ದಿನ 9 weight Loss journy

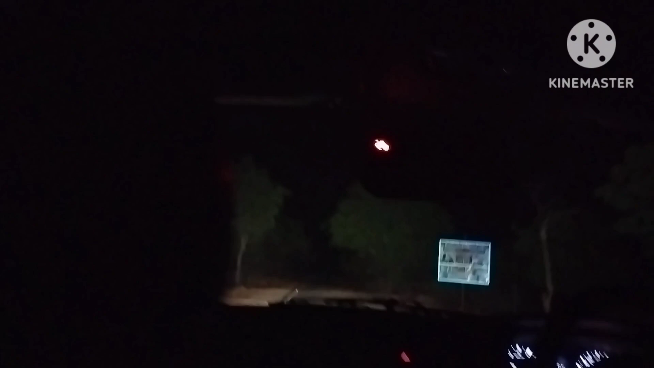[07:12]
ಇವಾಗ ಹೋಗ್ತಾ ಇದ್ವಿ ನೋಡಿ, ಎಷ್ಟು ಕತ್ಲು ಕಾಣ್ತಾ ಇದೆ ಅಲ್ಲ ನೋಡಿ. ನೈಟ್ ಅಲ್ವಾ, ಹಾಗಾಗಿ ಎಷ್ಟು ಚೆನ್ನಾಗಿ ಕಾಣ್ತಾ ಇದೆ ಆ ಬೆಳಕಿಗೆ ಮರಗಳೆಲ್ಲ.